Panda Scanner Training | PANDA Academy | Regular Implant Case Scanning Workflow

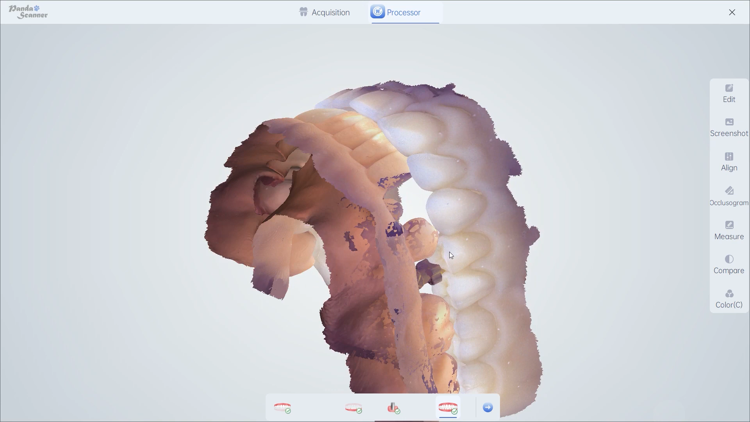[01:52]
after finish scanning do the processing again step 4 check data rotate the model to see if there are any obvious errors